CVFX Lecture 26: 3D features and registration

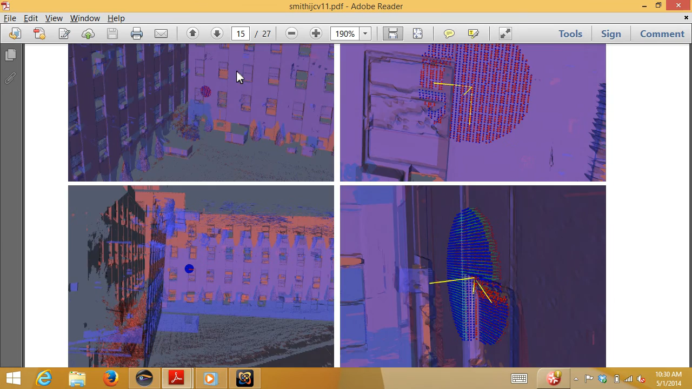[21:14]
And so, you know, these are pictures that kind of show just how grungy the matching can be once you really drill down into the data.
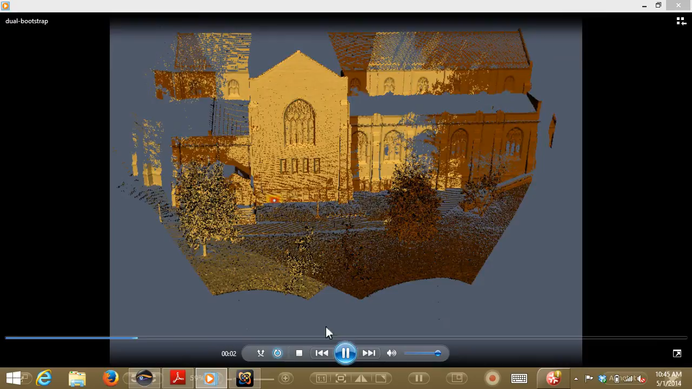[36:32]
So the idea is that you kind of start with a very small region of space. Oops, let me go back to this for a second. So you basically start with a, you know, a local match. You do a really good job of registering within that local neighborhood. And then when you're sure you've done a great job in the local neighborhood, you expand the neighborhood to be bigger. Right? And so this is kind of like saying instead of trying to match the entire set of scans all from the get-go, you say, okay, I'm going to see my scan match with one super good feature point. And then I'm going to make things better and better. Right? And so this actually works remarkably well because we're really only using one, like literally a single feature point match to register the entire scan pair.
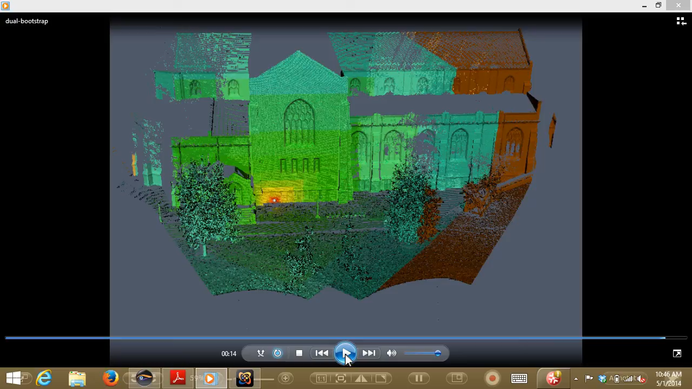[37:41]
And if you didn't get to the correct registration, you just basically keep on going until you get to the registration that matches really well. And so we've got a nice paper on the whole pipeline of feature detection and registration. And then it's really important for 3D scans to verify that you've matched the scans properly.
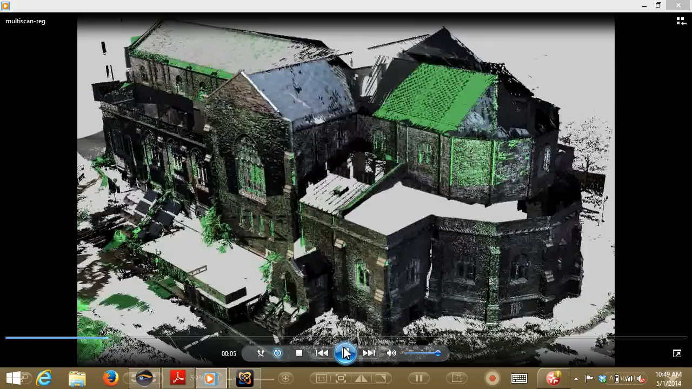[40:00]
And you can see the different colors show the chunks of 3D points that contributed to each piece of the scan. And so this, you know, as you can see no single scan covers more than kind of a certain,
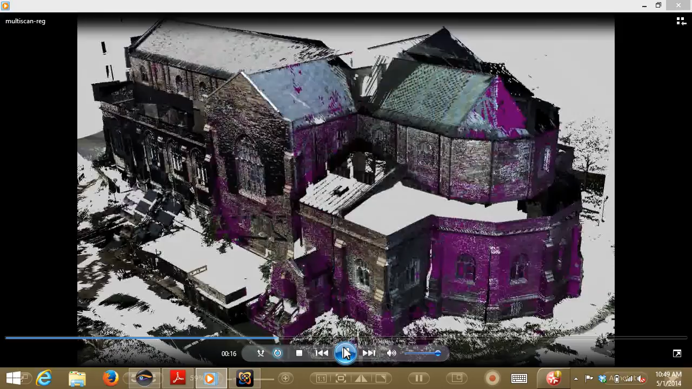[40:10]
you know, piece of the surface. Oops, come back.
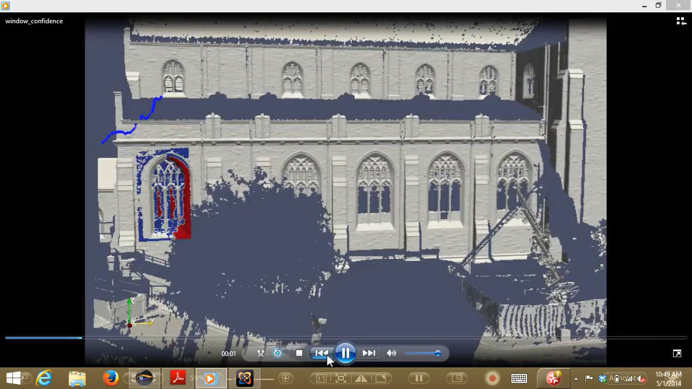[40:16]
But we were able to kind of pull all these scans together into the same coordinate system. And actually let me just say a word about that before I go on. So how does this multi-scan registration work? Well, you know, in a way it's kind of analogous to,
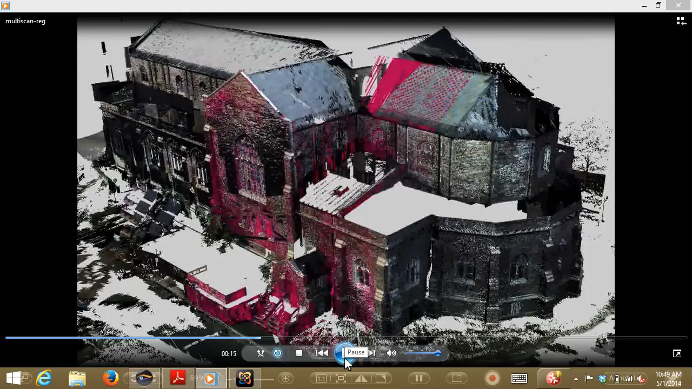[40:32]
you know, it's kind of analogous to bundle adjustment in a way, right? So multi-scan fusion.
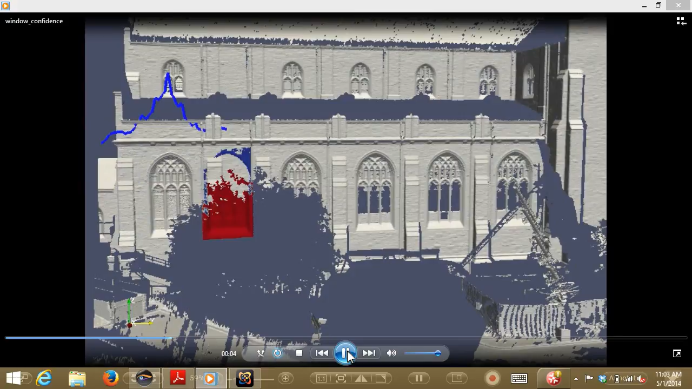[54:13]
Where we kind of move this candidate along the surface and when it coincides with the window, this kind of cost function spikes up. And so the idea is that you could try and use this to find objects that were kind of regularly occurring. So you could use this to find like cars in a parking lot or windows in a building, something like that. And again,
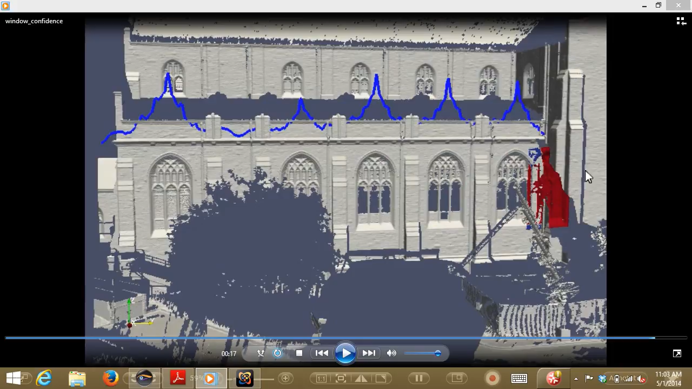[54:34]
the basis for comparison under the hood is going to be something like kind of like a registration cost function that says, how well does the window match up to the surface at every point? And we also had some, again, a lot of free space reasoning about, you know, in theory, you know, not to make this too complicated, but in theory, you know, if I put the window fully inside the building, right, there's nothing to prevent me from saying that's a good match because there's nothing in the data set that contradicts that.
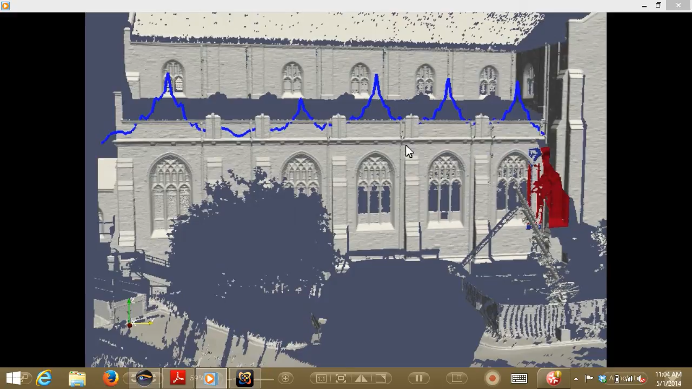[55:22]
but it's a bad match because you don't have any evidence for or against it, right? And so there's kind of like two measures. One is kind of a measure of, you know, how well the surfaces match. Another one is kind of like how many of the points on the object that you've actually seen. So we call that consistency and confidence. Another one that was kind of clever was kind of like a graph cut version of segmentation, but in 3D.
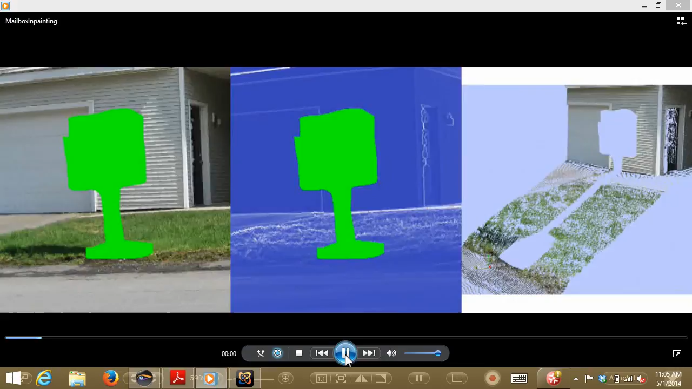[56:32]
So we actually fill in the entire 3D space. And so in the end, the image looks good and the scene looks good, right? And so, you know, that was kind of like just almost a straight port of Criminisi-type reasoning to 3D. So 3D inpainting, that was kind of fun.
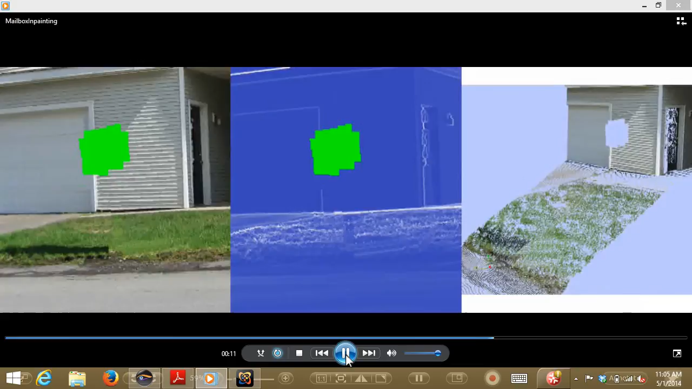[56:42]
And so the idea behind this is that, you know, there are lots of times where you have holes in LIDAR scans or you have thin objects and stuff like that that you need to remove. And so I think that's about it. So any questions?